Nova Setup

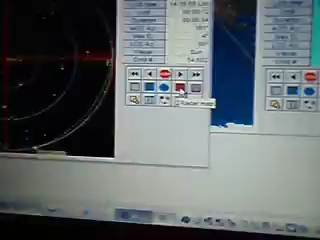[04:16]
แล้วส่วนด้านล่างนี้เป็นการมองในอีกมุมหนึ่งนะครับเราจะได้เห็นมุมที่เข้ามาอย่างชัดเจ็งมากยิ่งขึ้น
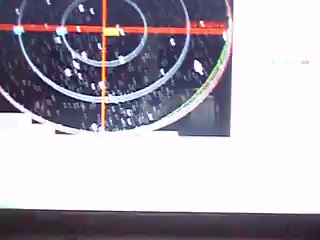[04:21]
ความมุมเลยสูงสุดเท่าไหร่นะครับ